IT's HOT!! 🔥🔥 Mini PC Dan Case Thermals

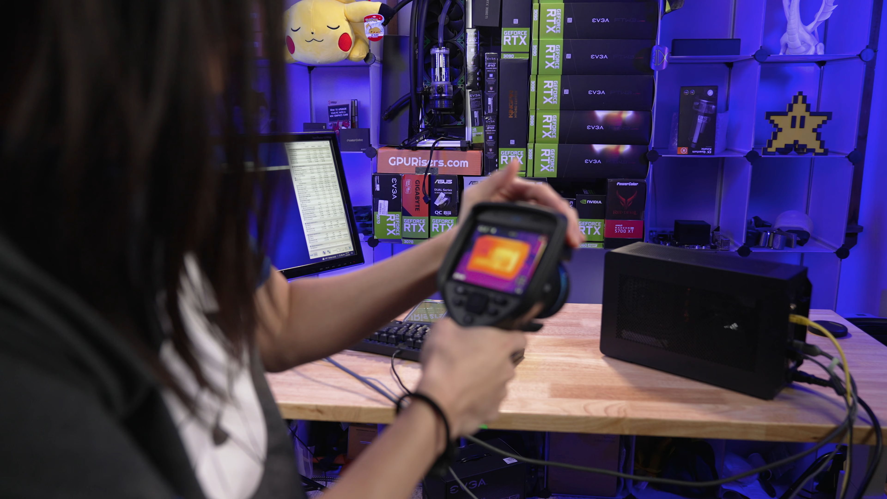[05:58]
And you can see the inside all how hot it's getting right on the side here.
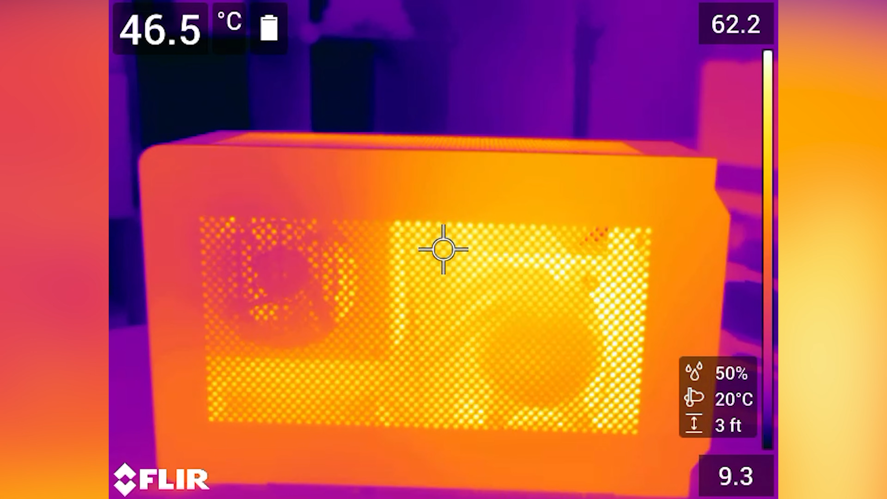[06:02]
On screen: spot 46.5°C
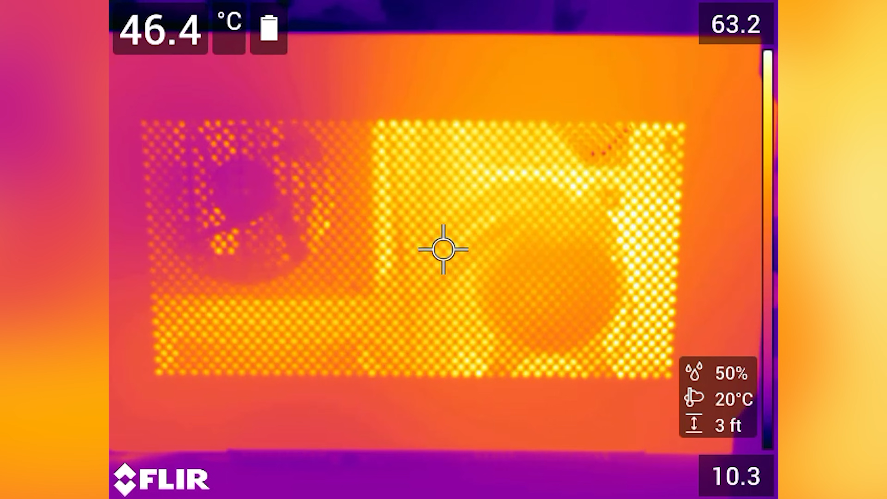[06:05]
On screen: spot 46.4°C
And you can see we're looking right inside the machine through the side panel.
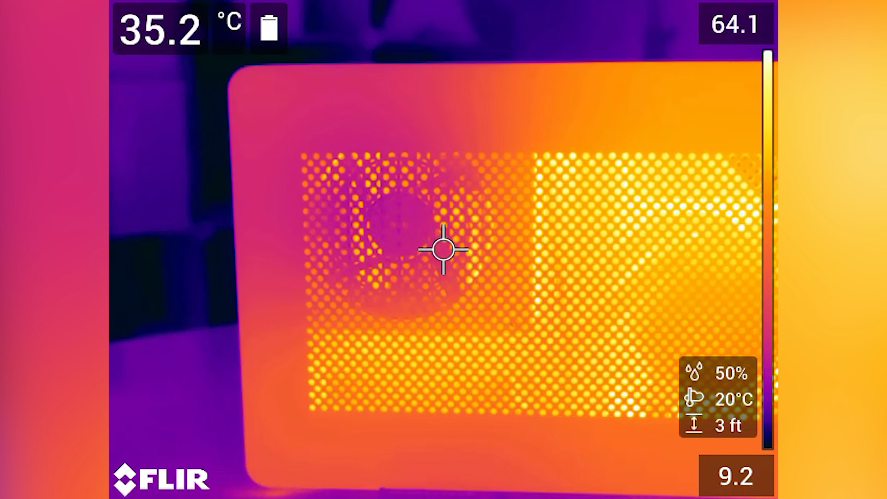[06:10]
On screen: spot 35.2°C
You can see the power supply fan spinning up like that. And you can see how hot it's getting around the motherboard, the VRMs.
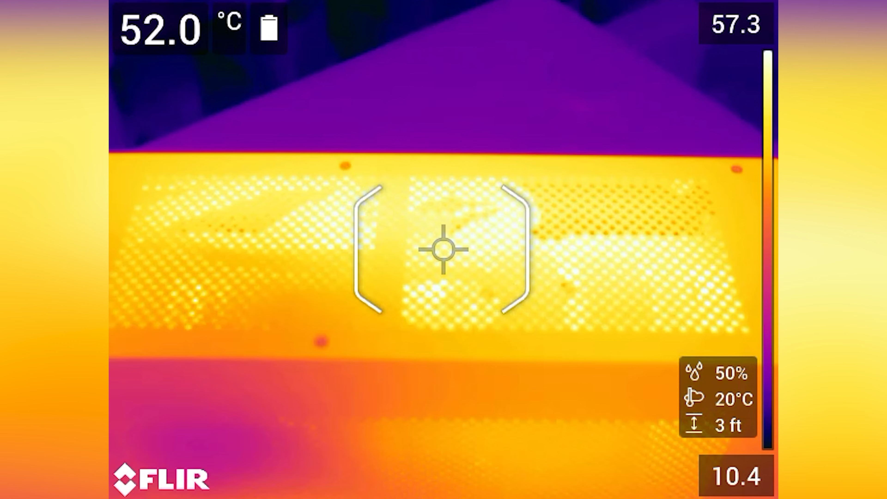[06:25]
On screen: spot 52.0°C
Oh yeah, that's registering some extreme heat right there.
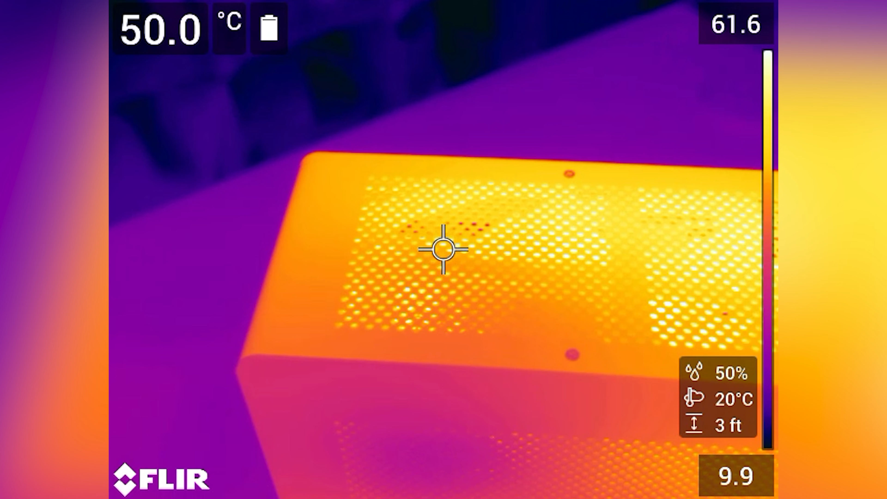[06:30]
On screen: spot 50.0°C
And again, we are running the torture test. We are pulling around 500 watts at the wall.
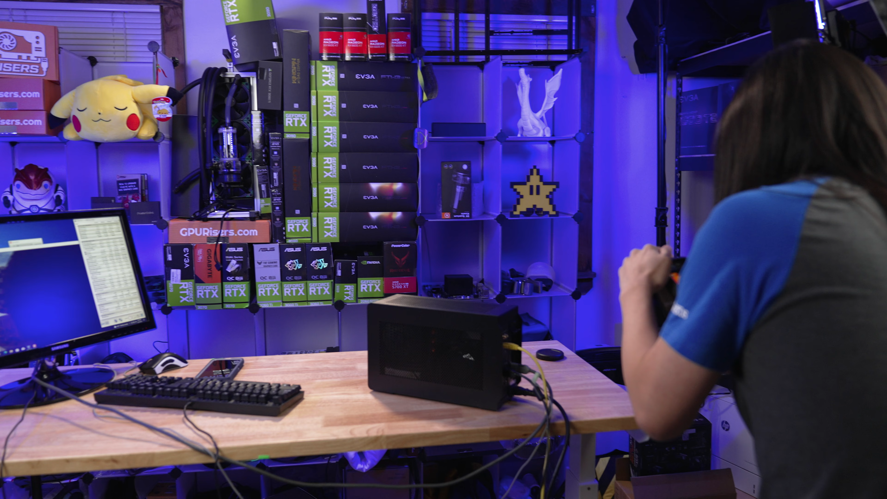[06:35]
Let's take a look at the back of the machine here. The exhaust port on the graphics
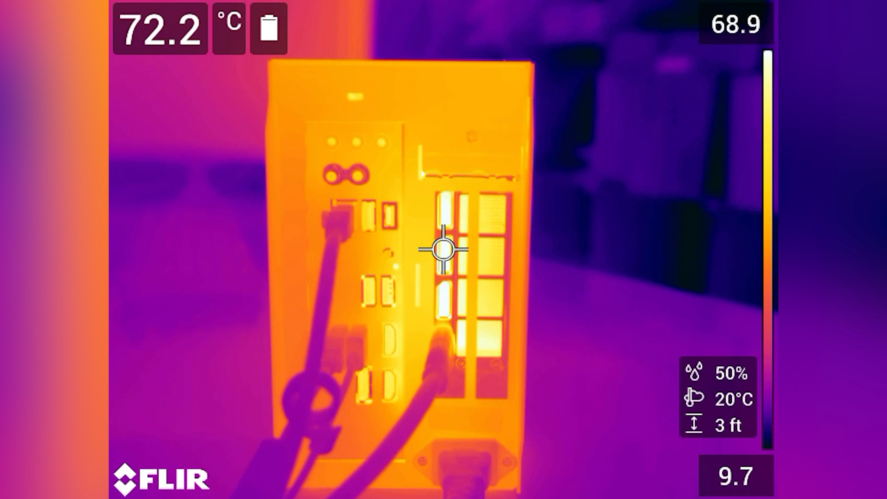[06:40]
On screen: spot 72.2°C
card registering in the high 70 degrees Celsius. Thing is hot. I'm like about a foot away from the card right now. And I can feel the heat just blasting out of this thing.
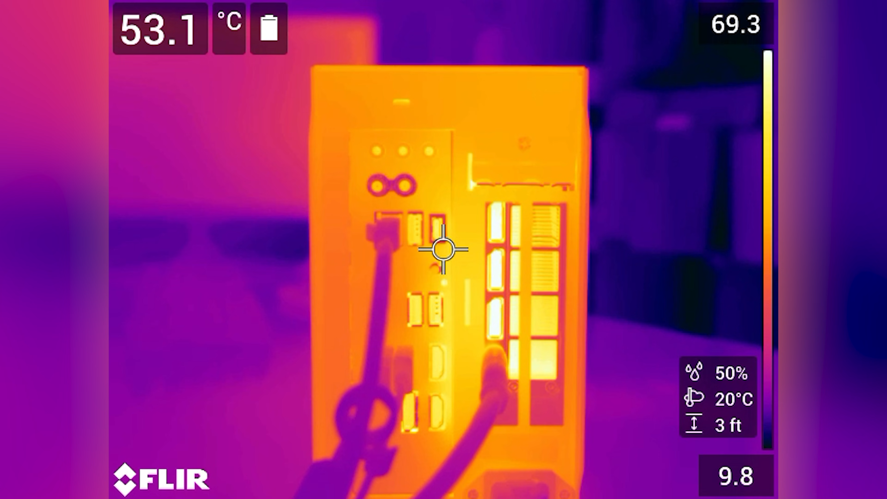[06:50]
On screen: spot 53.1°C
All right, so we're going to go over to the other side here. And it looks like the test is over. It just finished.
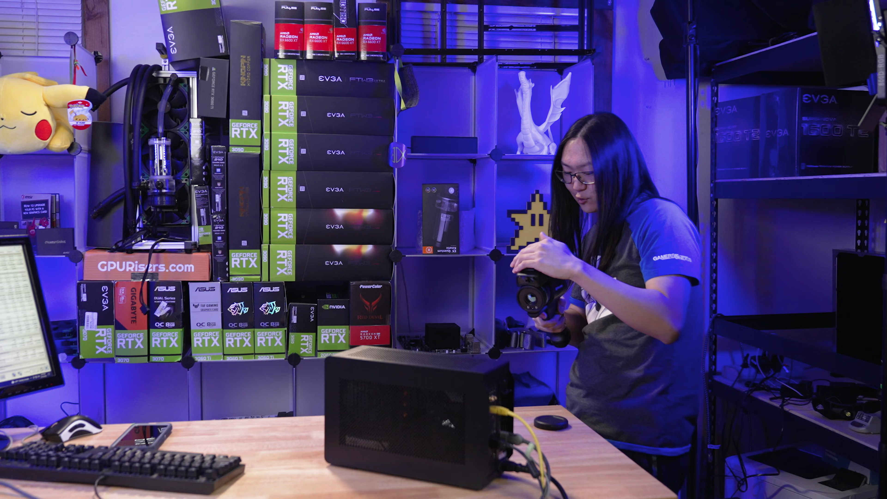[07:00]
Everything's spooling down. We can see the fan right here. This one is actually blowing on the memory and like a blower card is blowing out.
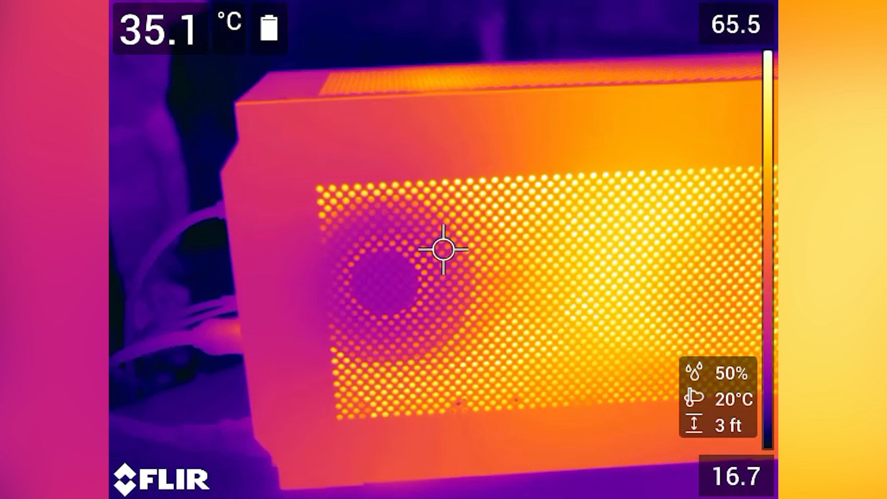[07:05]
On screen: spot 35.1°C
This one right here is the one I'm concerned about because you
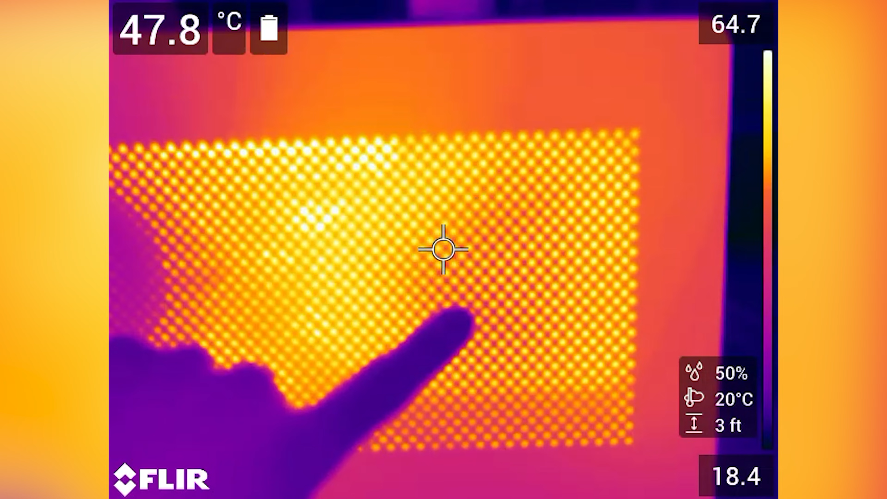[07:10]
On screen: spot 47.8°C
can see it's on the inside of the machine and it's choked up against it. So it's really not that much cooler right here, which makes sense. And it's blowing all the heat up, down, right, left against the back of it.
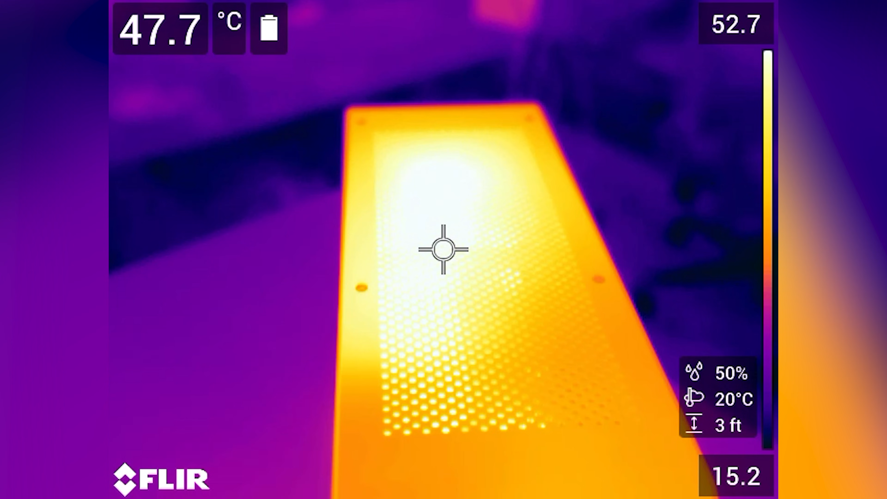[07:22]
On screen: spot 47.7°C
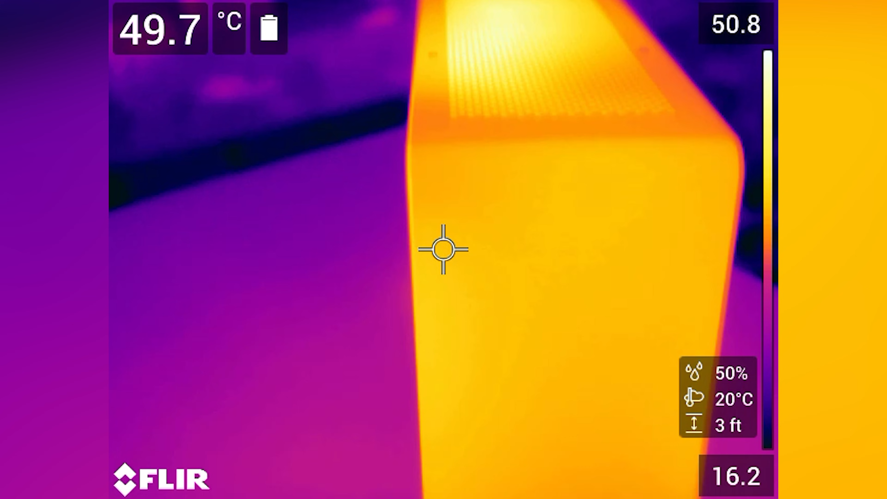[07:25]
On screen: spot 49.7°C
So, yeah, that's some thermography of the machine and we can really see like what gets hot on this thing and what doesn't.